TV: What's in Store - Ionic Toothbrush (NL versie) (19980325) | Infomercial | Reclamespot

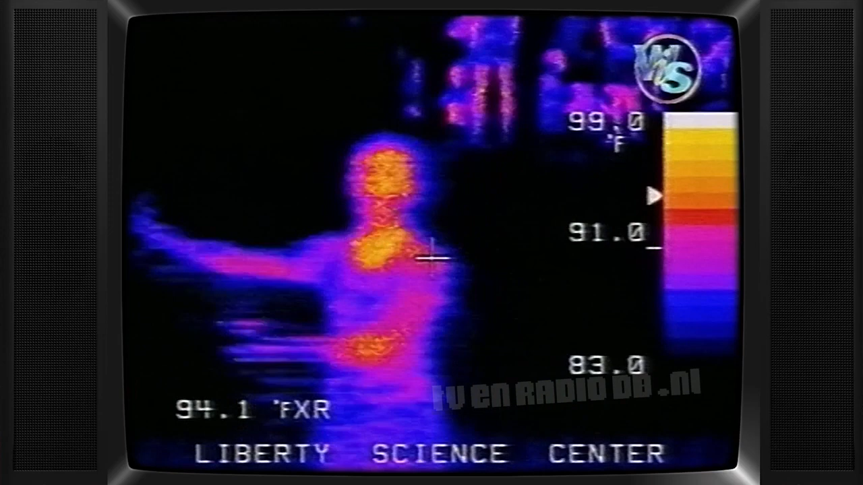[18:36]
On screen: spot 94.1°F, scale top 99.0°F
Uw lichaam heeft ook een elektromagnetische aura. En daarop berust het principe van de Ionic tandenborstel.